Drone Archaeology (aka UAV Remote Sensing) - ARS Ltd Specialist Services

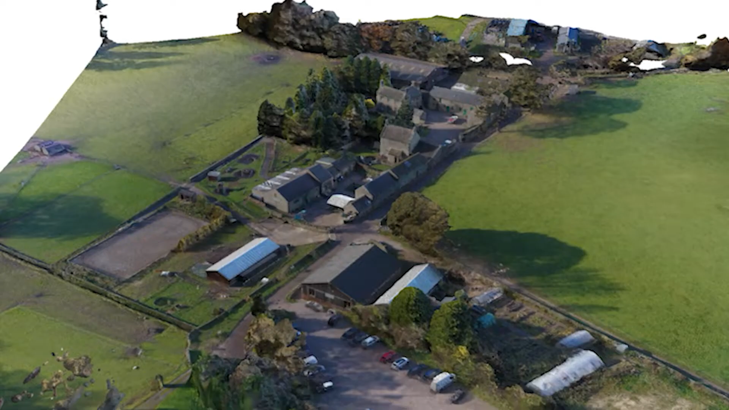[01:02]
Our in-house imaging experts use this technology as part of our survey method which
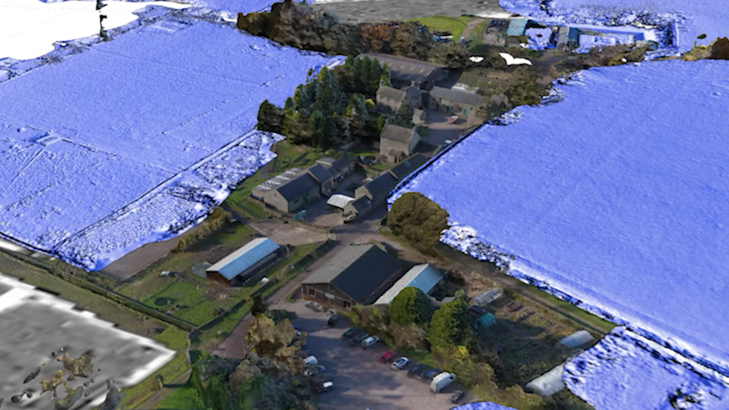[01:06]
means they are not relying solely on historic and archive aerial photographs to assess the heritage assets across a site or landscape.